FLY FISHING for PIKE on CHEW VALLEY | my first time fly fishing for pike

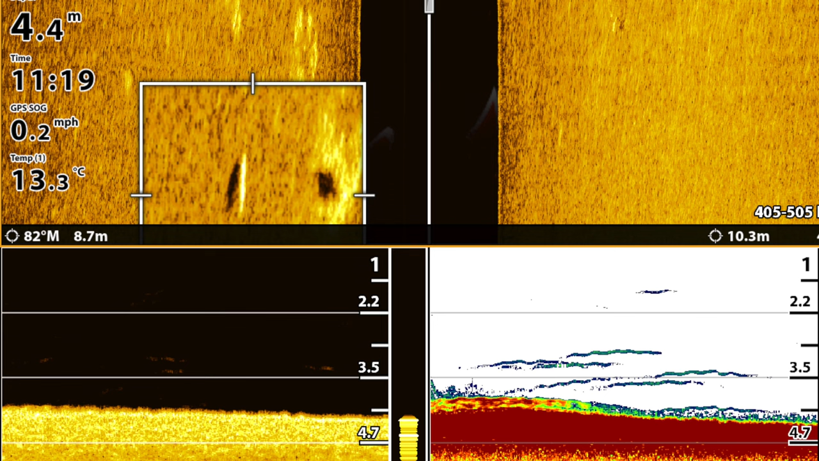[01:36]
On screen: depth 4.4 m, water 13.3°C, speed 0.2 mph
As I was looking at the fish finders, I saw this big pike on the side scan, so we stopped to see if we can catch it.